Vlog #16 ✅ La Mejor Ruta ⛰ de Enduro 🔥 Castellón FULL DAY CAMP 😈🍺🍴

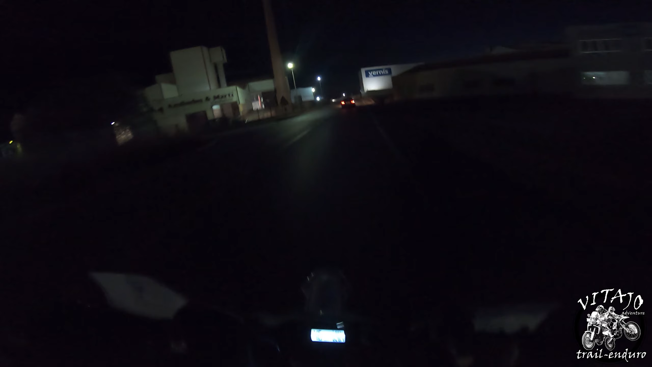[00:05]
Arrancamos la ruta de noche y yo voy sin luces. Bueno, hoy después de mucho tiempo, volvemos a los vídeos del muro.